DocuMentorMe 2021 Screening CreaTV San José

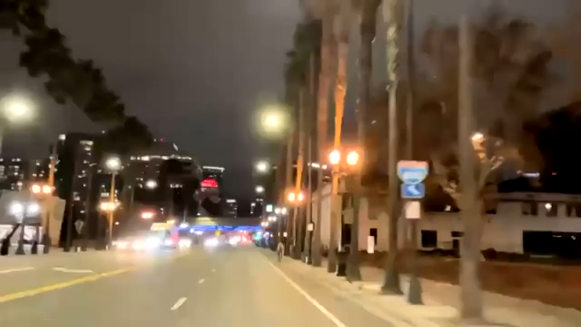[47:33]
It's a trip being out there in a city that's mostly, you know, rustling and bustling.
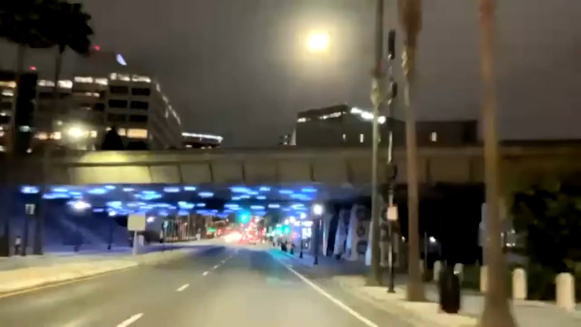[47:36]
Loud noises everywhere, a little more slowed down at night, like the cold air just makes everything just so smoother.